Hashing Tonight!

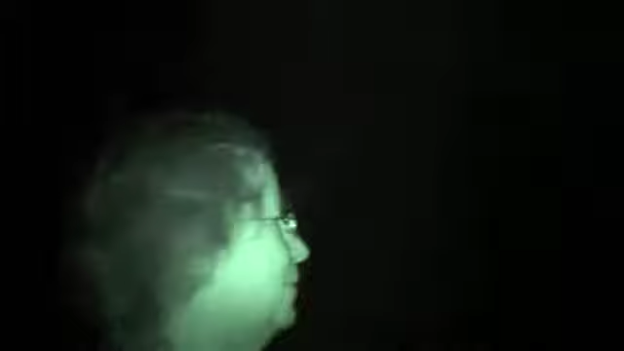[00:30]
Do you know, it's awful when the first lot go ahead, and the back lot's behind me, and I'm all in the middle on my own, and I think, shit, where do I go?
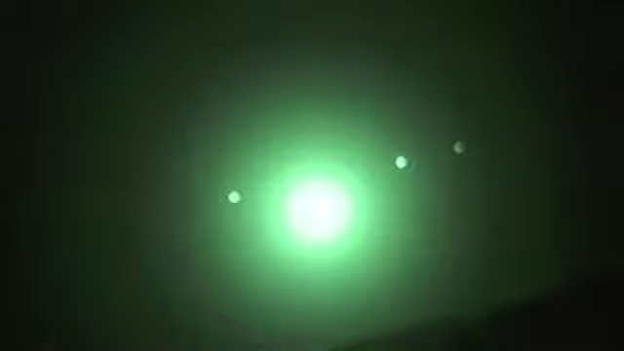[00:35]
This is Margaret. She's a librarian in her fifties, and she's hashing tonight.
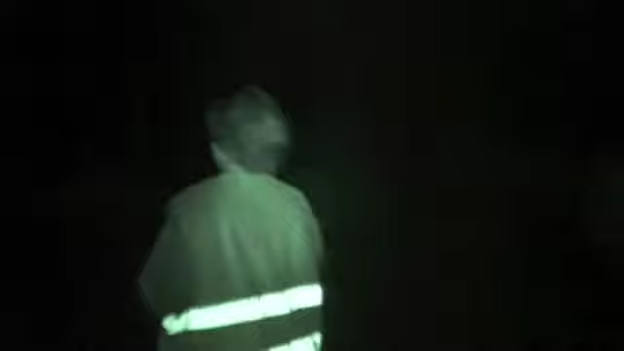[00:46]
Hashing is a form of cross-country running, and Margaret's a member of the Mendip Hills Hash House Harriers.